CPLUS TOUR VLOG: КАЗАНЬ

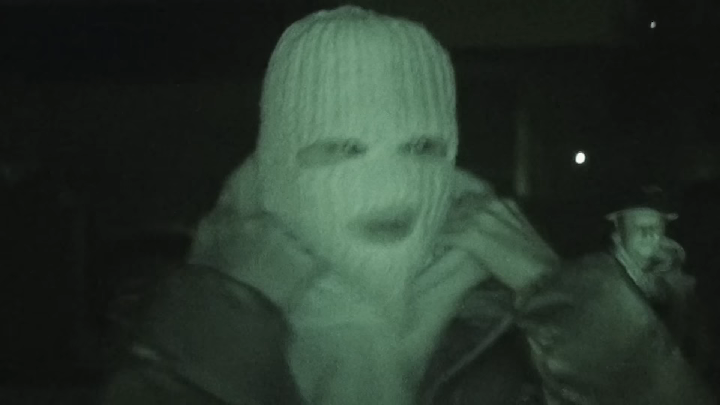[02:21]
О. Что за маска? Да хуй знает. Ах, за маска. Лёх, маска с начинка.
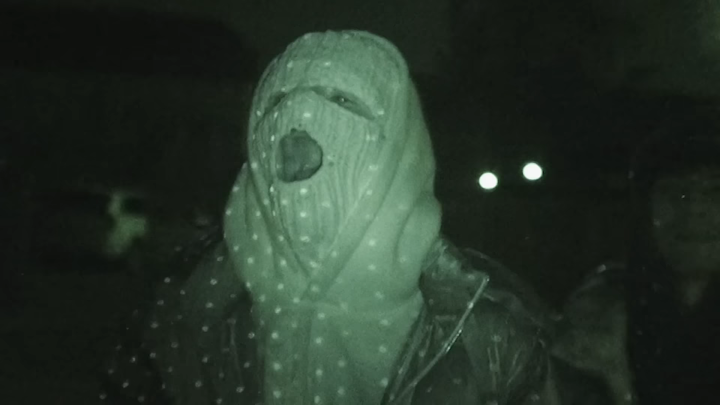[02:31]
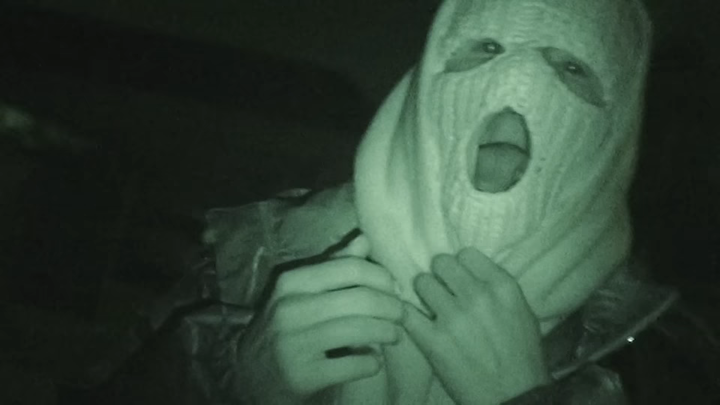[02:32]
О, это мой айфон делает? Да. А у тебя это, лидар датчики, походу.